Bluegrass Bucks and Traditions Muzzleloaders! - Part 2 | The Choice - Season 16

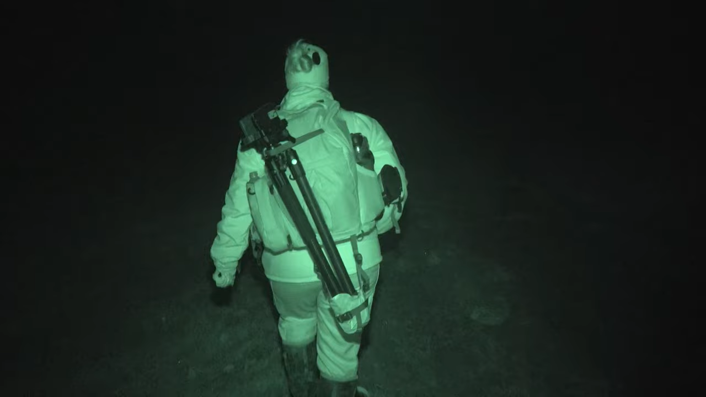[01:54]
With tags still left to film, Vicki is in the field early and will be sitting in one of her favorite stands. So this is actually my stand.
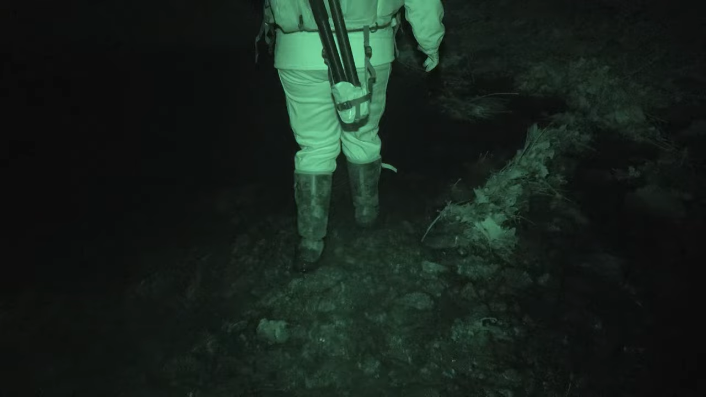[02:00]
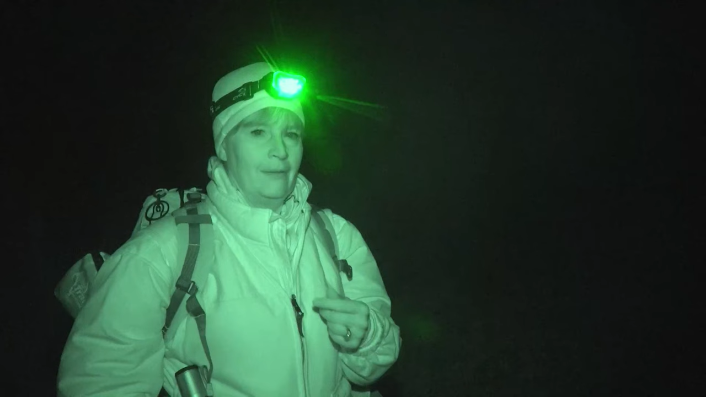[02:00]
I've shot a buck here a couple of years ago, last year. Ralph has already hunted out of it. Hoppy's already hunted out of it. Now it's my turn finally to hunt out of my blind. Finally.
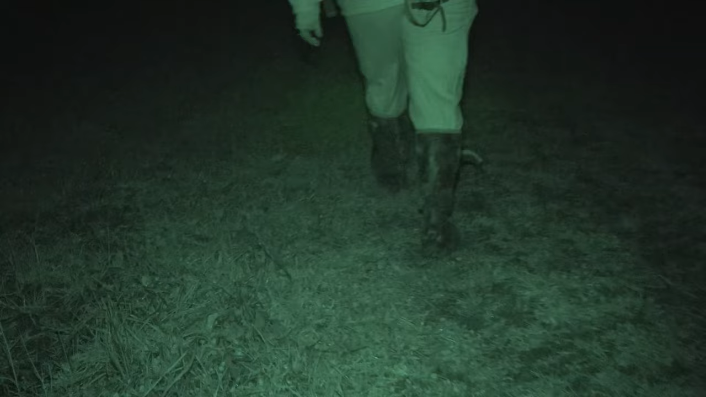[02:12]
We got a muddy walk in. We're going to get in there, get set up, probably put the heater on, and hopefully shoot a buck this month.